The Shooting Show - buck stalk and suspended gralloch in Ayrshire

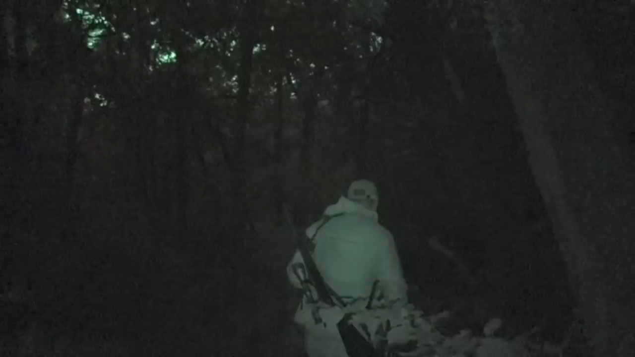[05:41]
Okay, we've got a doe in front of us now.
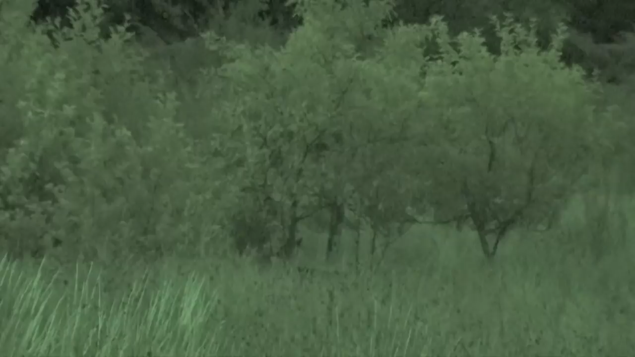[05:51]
Just feeding. Can't see a buck.
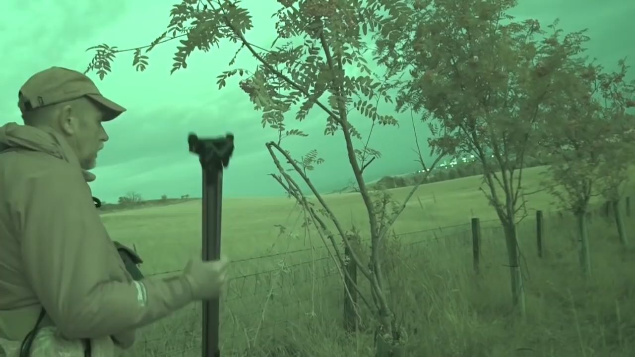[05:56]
This is what we're saying about damage. These are my rowan trees planted at the top of my field.
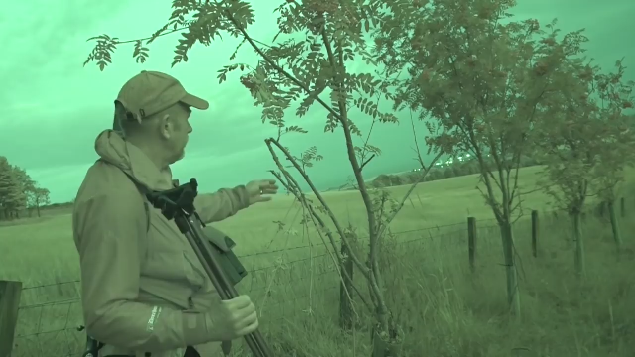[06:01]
There's been red deer attention, shall we say. Thrashing around. Snapping the bloody leaves. Picking the berries off and damaging the base of the tree. Shoving it over. This is probably a stag.